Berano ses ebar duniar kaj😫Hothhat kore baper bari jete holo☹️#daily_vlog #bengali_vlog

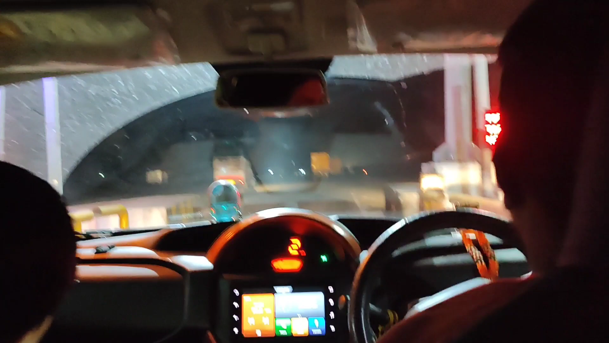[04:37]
আমরা এখন ঘোষপুকুর টোল গেটে আছি, আমাদের তো ফাস্ট্যাগ লাগানো আছে, সেই জন্য আমাদের খুব তাড়াতাড়ি হয়ে যায়।